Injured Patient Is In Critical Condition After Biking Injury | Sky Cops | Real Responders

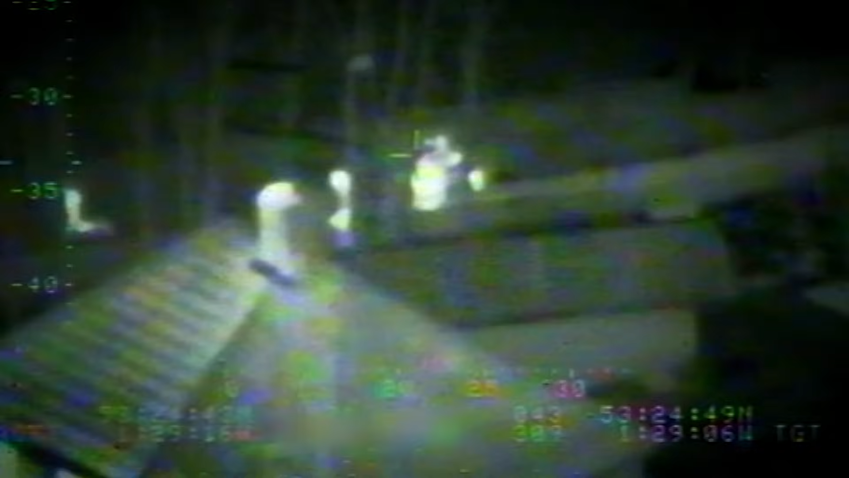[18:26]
Thinking out of the box means stopping them getting away. I've been looking right up and down that path.
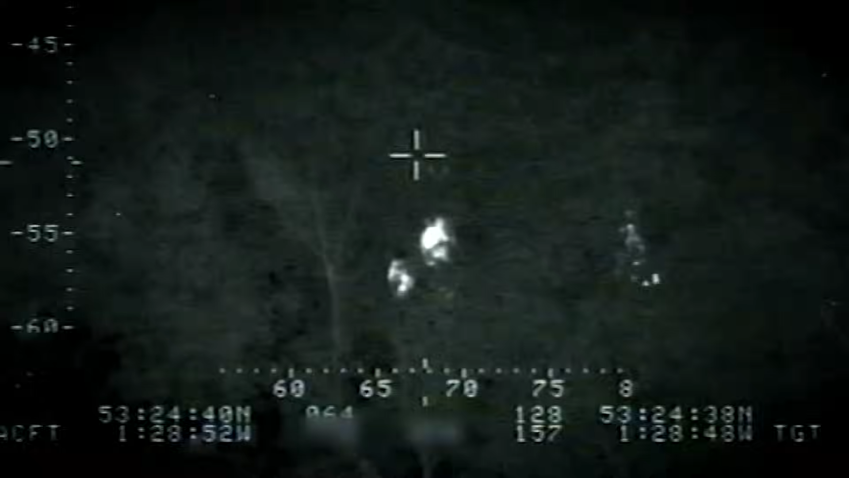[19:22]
But fortunately we were, we got them on the thermal camera and we could see that they'd gone under the tree and stayed there, at the bottom of somebody's garden.
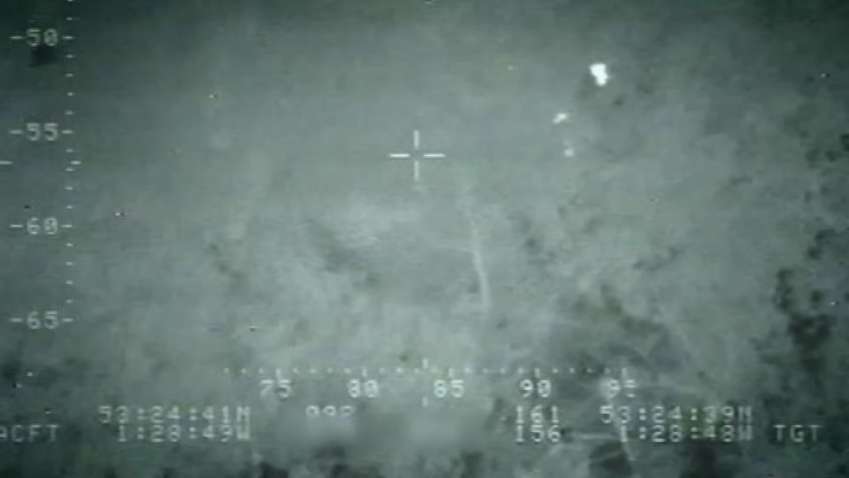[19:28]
So hopefully we can get a car in here, yeah?
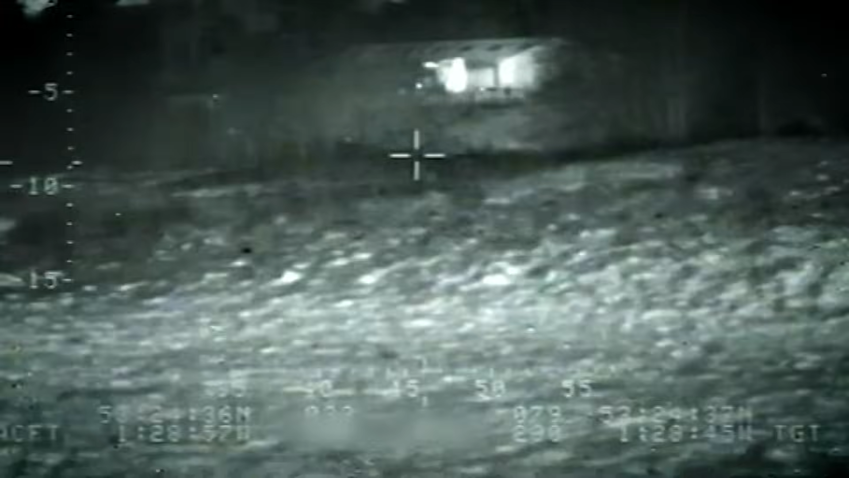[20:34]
The helicopter is downwind, well away from the hiding bikers. They shouldn't suspect a thing.
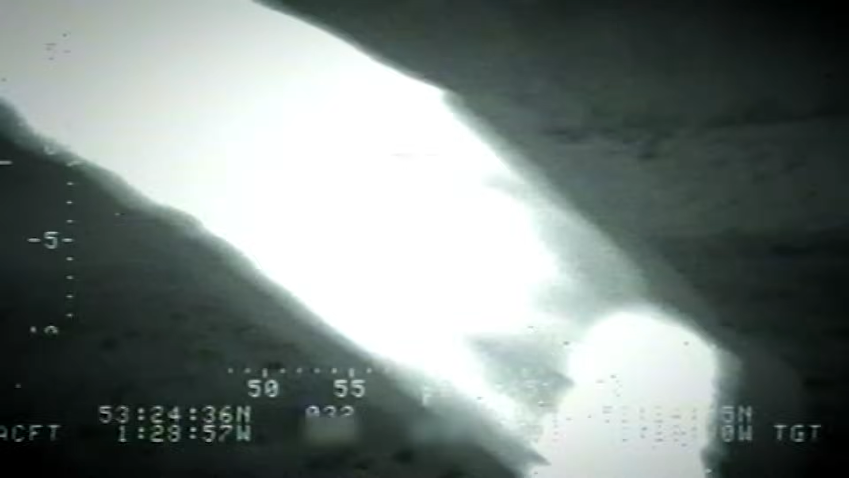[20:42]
There was a bit of a hillside between us and them, and all they'll have seen is the helicopter going too low for them to see whether they realise we were landing,
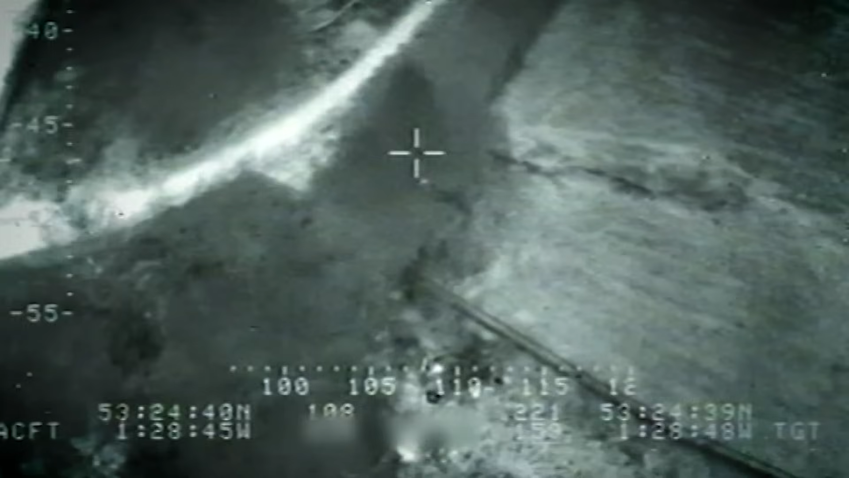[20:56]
12-98-230, you see if it's on the trees.
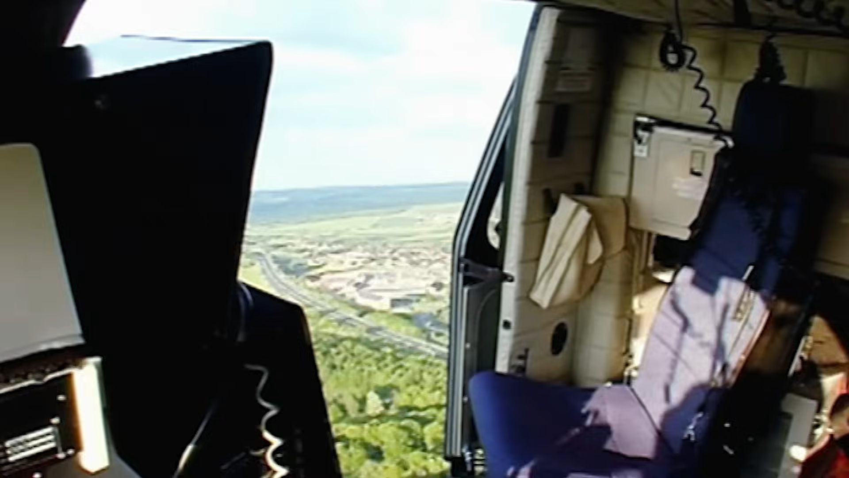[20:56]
Yeah, I don't know if you've got a gist of what's happening.
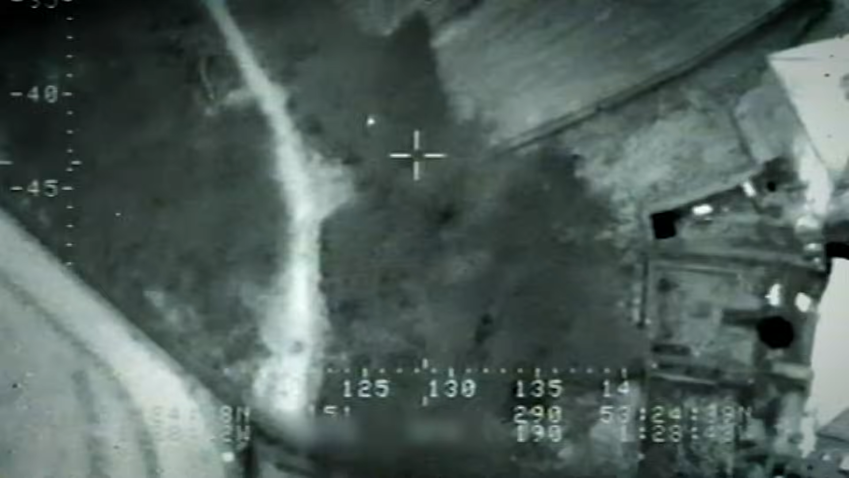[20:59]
We've deployed so out the back of the aircraft.
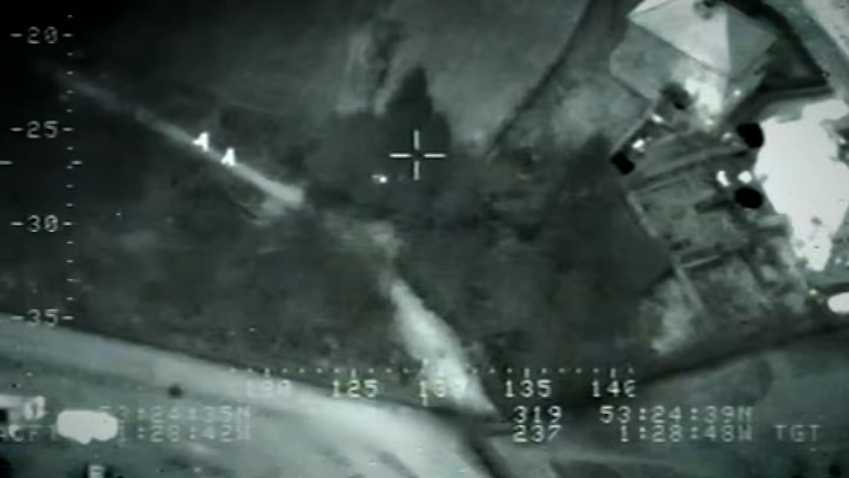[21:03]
As PC Lucas and co move in, Nine-Nine resumes position above in case the boys run off. They haven't.